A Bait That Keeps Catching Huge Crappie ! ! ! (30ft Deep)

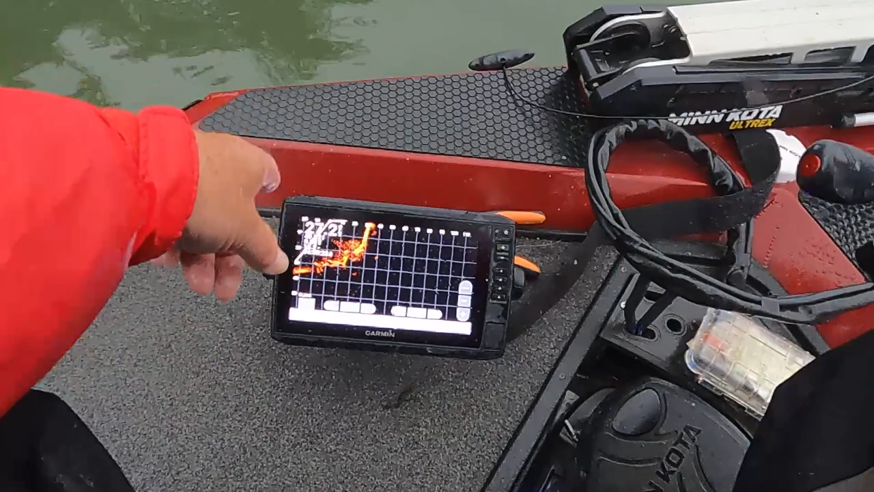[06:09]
but i caught that crappie in 27 31 foot of water right there yep i sure did i'm hoping to catch another